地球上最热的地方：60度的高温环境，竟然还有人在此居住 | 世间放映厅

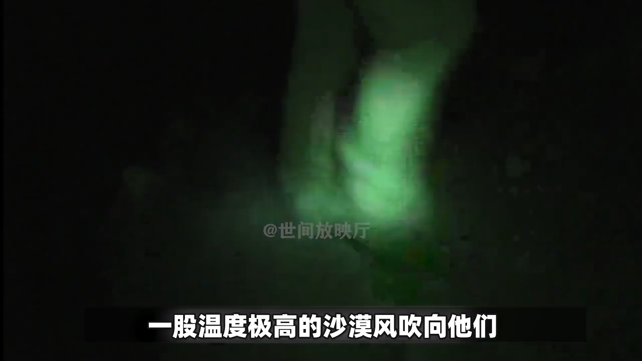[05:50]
一股温度极高的沙漠风吹向他们
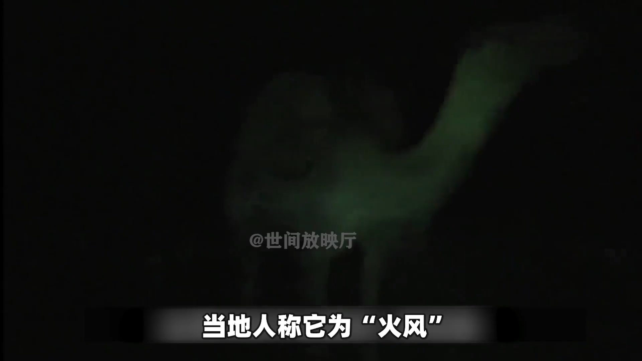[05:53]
当地人称它